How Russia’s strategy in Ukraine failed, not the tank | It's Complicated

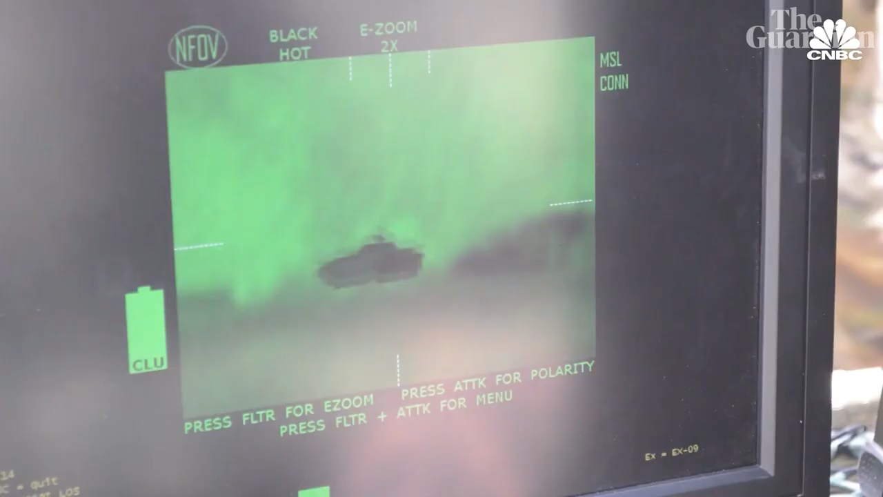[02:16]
As a result, Ukrainian troops were able to gain good positions to attack Russian tank columns,